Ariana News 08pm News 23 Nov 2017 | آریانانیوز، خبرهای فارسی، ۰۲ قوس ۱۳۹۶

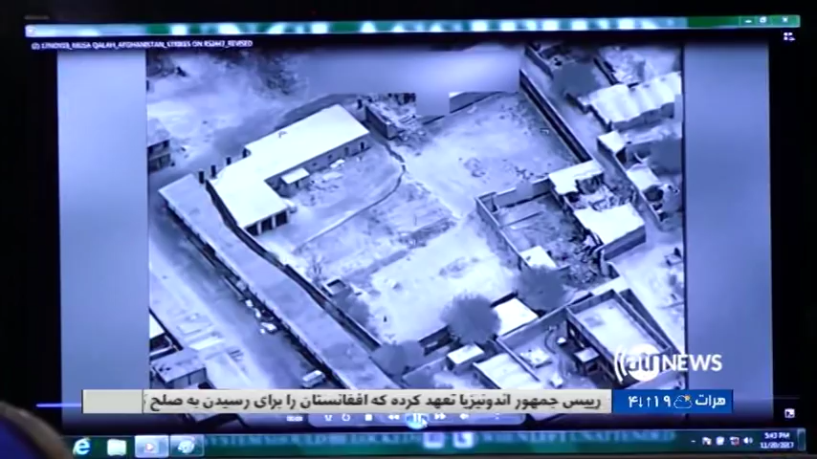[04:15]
جنگنده های بام افغان نیروهای بین المللی در چهار روز گذشته حملاتشان را بر مرکز های بزرگ تولید مواد مخدر در
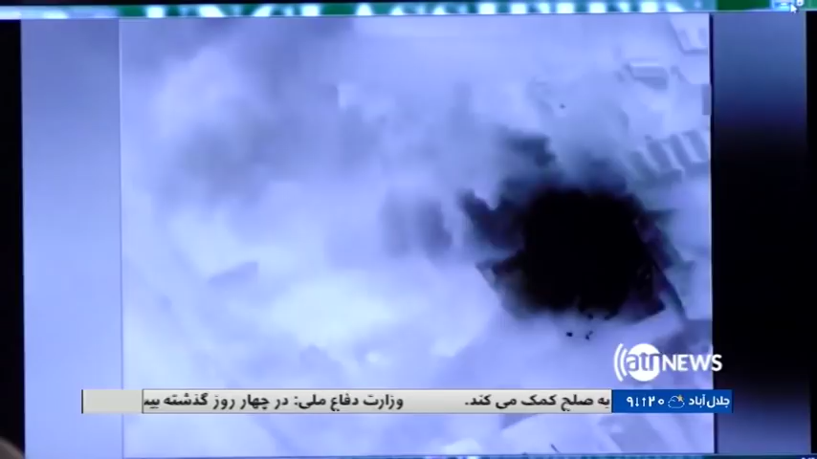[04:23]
بلسولی های دیشو، موساقلق، کجکی و واشیر ولایت هلماند هدف قرار دادن. نیروهای امنیتی افغان نیز از شدت این عملیات ها و گسترده شدن آن خبر میدهد.
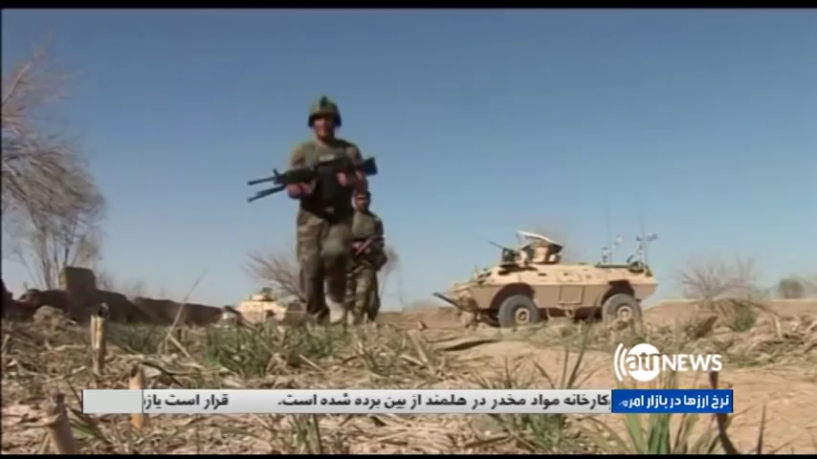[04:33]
دو موضع مستقم دشمن هم تخریب شده. دینشو هم ضربات حویی داشتیم که در روح هم یک فابرکه
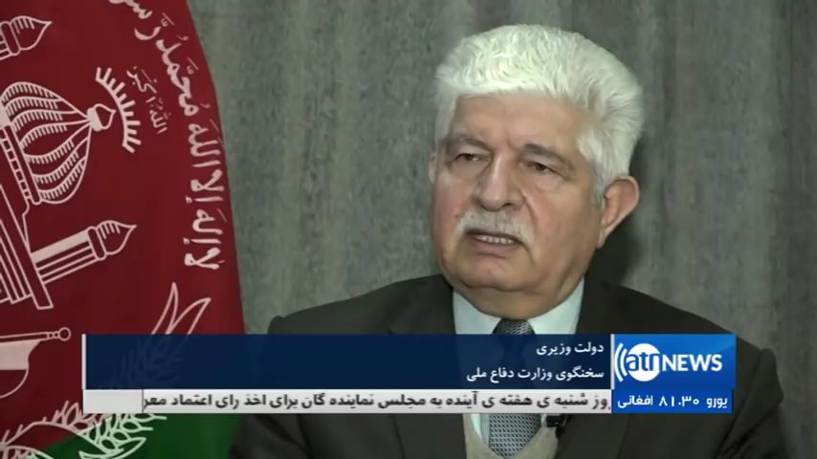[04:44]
مواد مخدر از بین رفتن، یک فابرکه مینسازی هم از بین رفتن، به دشمن هم تلفات رسیدن، عملیات مجریان دارن و نتایجشان هم بسیار خوب است.
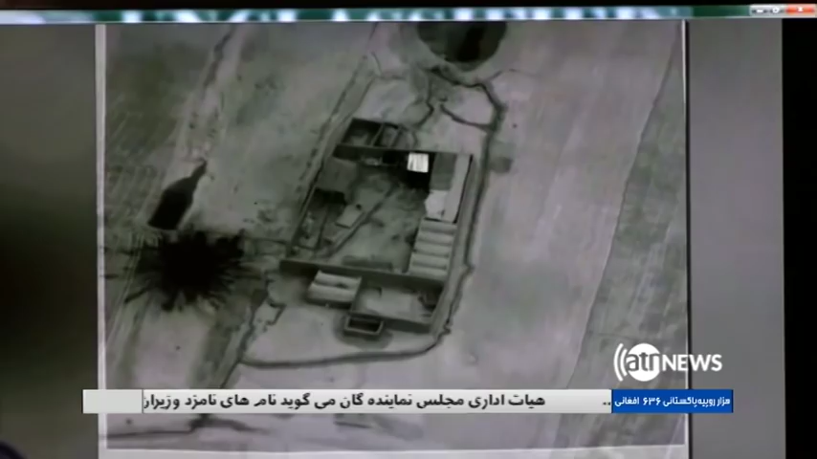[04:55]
تو اکنون 65 حمله هایی بر کارخانه های مواد مخدر انجام شده که 22 کارخانه بزرگ تولید مواد مخدر و هیروین منحدم شده است.